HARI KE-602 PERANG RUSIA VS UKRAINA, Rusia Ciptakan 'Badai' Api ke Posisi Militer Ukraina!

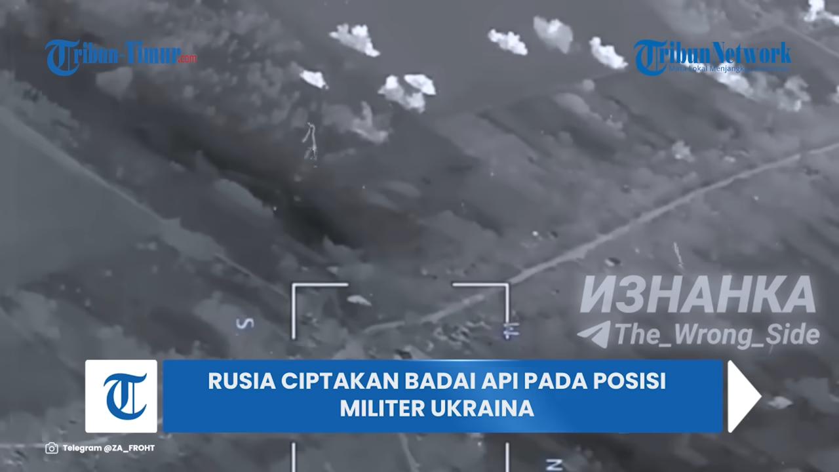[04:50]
beredar di media sosial Telegram pada Rabu 18 Oktober 2023. Tampak dalam rekaman serangan brutal yang dilayangkan militer Rusia ciptakan badai api pada posisi militer Ukraina.
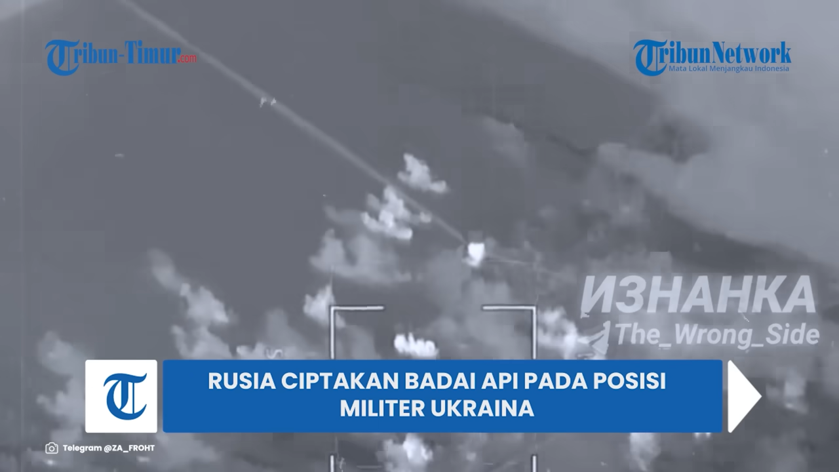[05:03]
Disebutkan dalam keterangan unggahan kerugian musuh berjumlah lebih dari 20 orang. Sejak video ini beredar, belum ada tanggapan resmi dari pihak angkatan bersenjata Ukraina.